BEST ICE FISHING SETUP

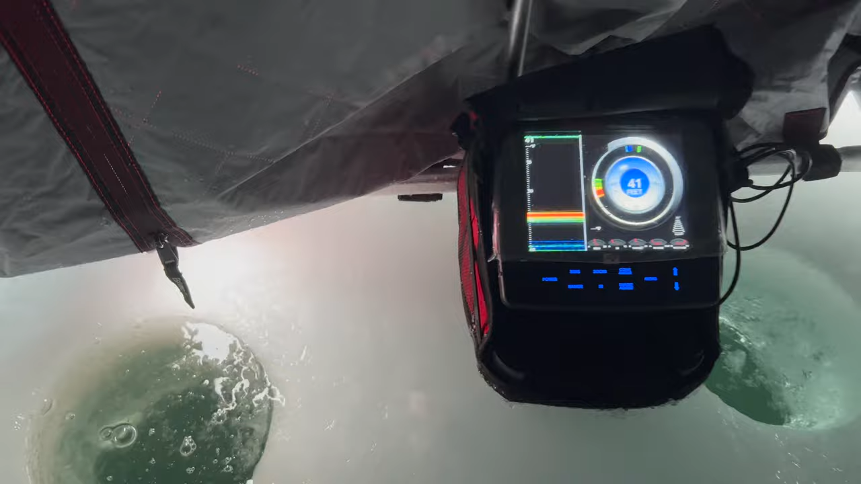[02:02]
The inside's pretty nice. I usually drill two holes. One for the flasher. And what's really nice about these sheds here is it makes the screen very visible.
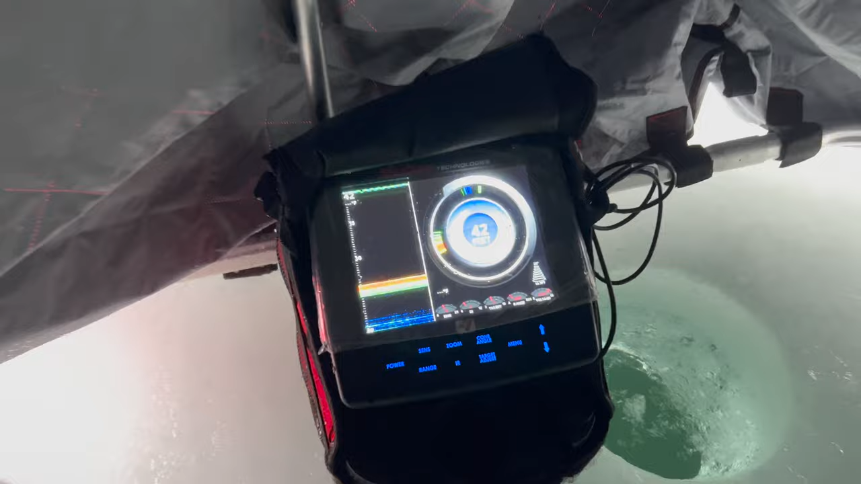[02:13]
A lot of times when you don't have a shed out, you can barely actually read your flasher because of the sun and all the glare and everything.